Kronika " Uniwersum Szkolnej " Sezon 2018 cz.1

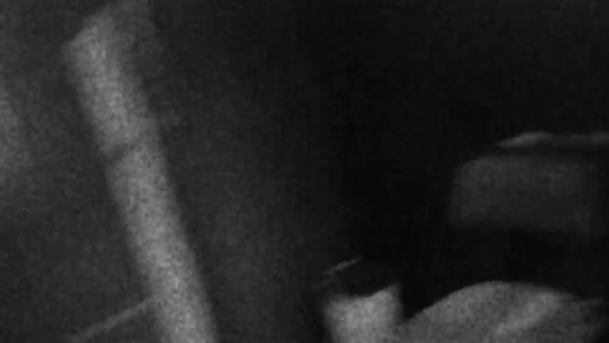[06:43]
To jest, tak wygląda palarnia, słuchajcie. Jedyne drzwi, gdzie mają klamki. Autentycznie. Nawet ja wejść nie mogę.
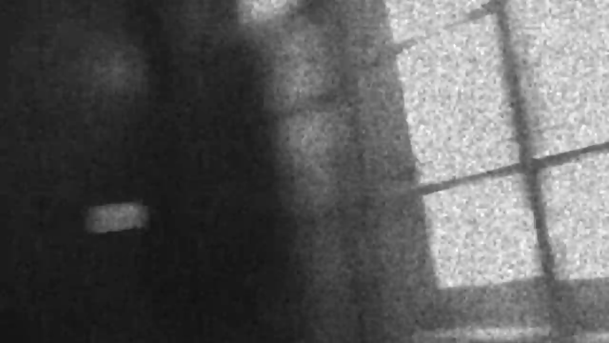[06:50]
Widzicie, kraty są. Ale kamer nie ma. Żadnych.
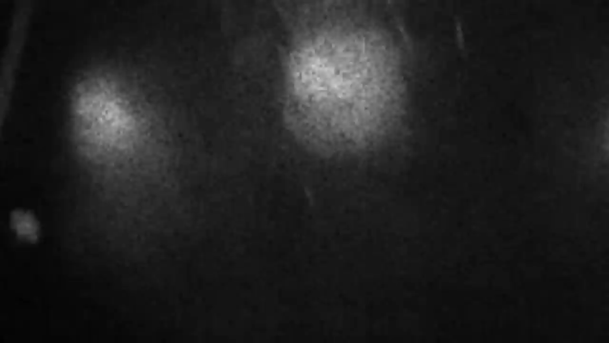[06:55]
Natomiast do palarni wszyscy mogą wejść. To jest paranoja, bo jeżeli ktoś będzie chciał sobie zrobić coś złego, no to sobie zrobi to w palarni. Podejrzewam, że niedługo Krzysia odbiorę już. Już z nim rozmawiałem. Teraz wszedłem, to wyjść nie mogę.